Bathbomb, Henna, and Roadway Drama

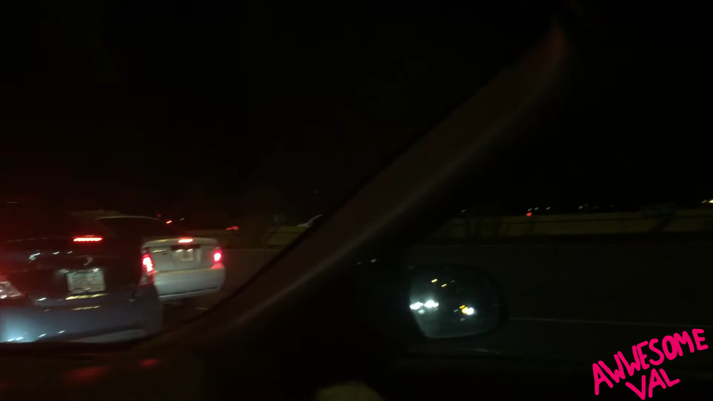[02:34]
Traffic is literally stopped on the highway in the middle of the night. It is like 11:40. It's like almost midnight and traffic is stopped. And I'm just like, what is going on? Usually this place is a breeze to get through. Like, usually I can get home in 30 minutes. Now I'm wondering what's going on? What happened? Why is it so stopped?